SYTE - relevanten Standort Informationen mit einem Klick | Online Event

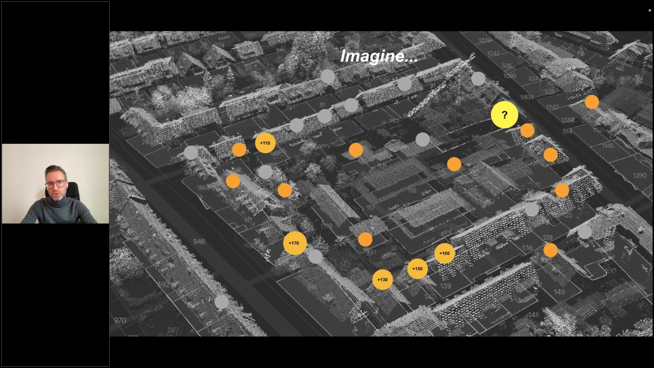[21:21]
wo sind denn wohl interessante Grundstücke und wo sind vielleicht nicht so potente Grundstücke oder Gebäude. Und dann ging es eben weiter.